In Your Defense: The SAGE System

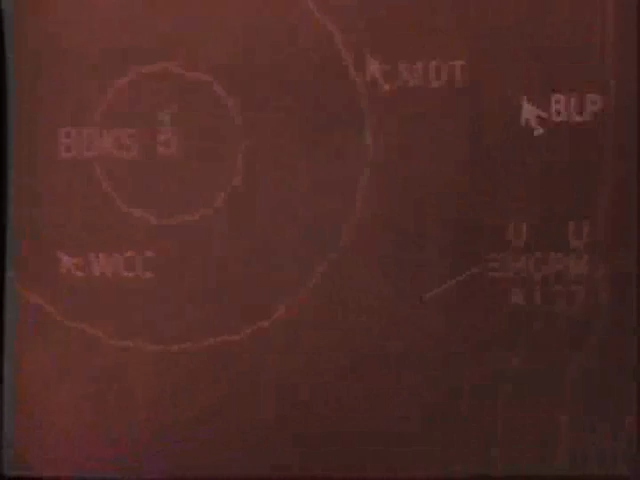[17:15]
The hostile track appears in this manner with symbols which tell important facts.
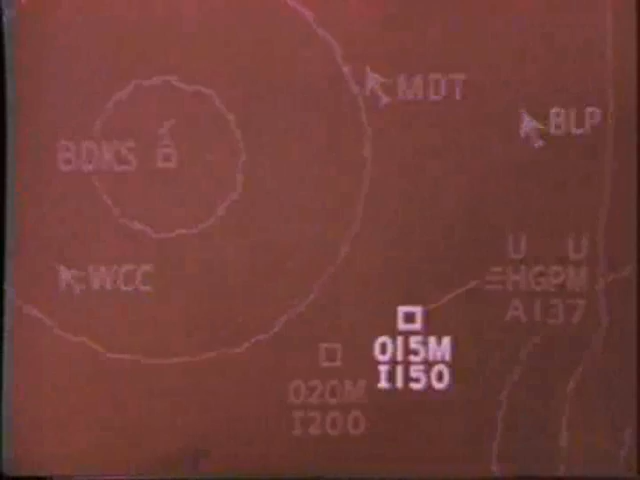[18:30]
I-200 and I-150 indicate the distances from air bases to intercept points. On the basis of this information constantly supplied by the computer the track is assigned to a weapons director who decides that interceptor aircraft should be sent against the enemy.
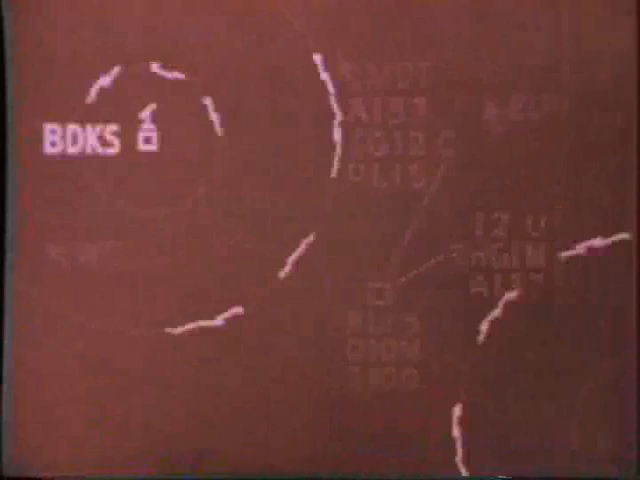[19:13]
G that tracking is good. One the number of the controlling weapons director. Two the number of the intercept director.
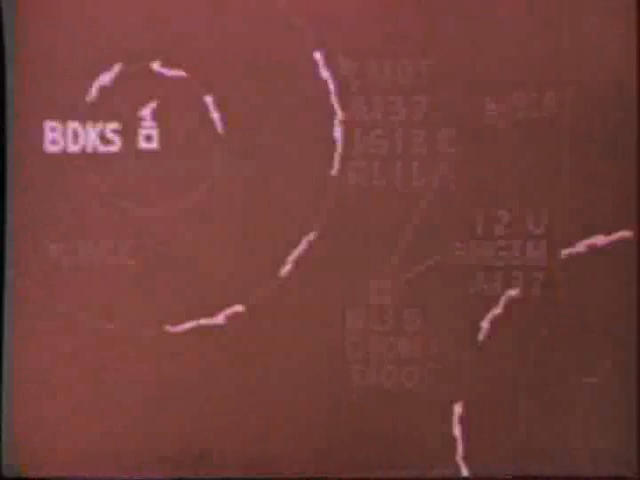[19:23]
A vector symbol indicates the heading of the fighters as they fly toward the point at which interception will take place. R-L-15 is the intercept flight code number.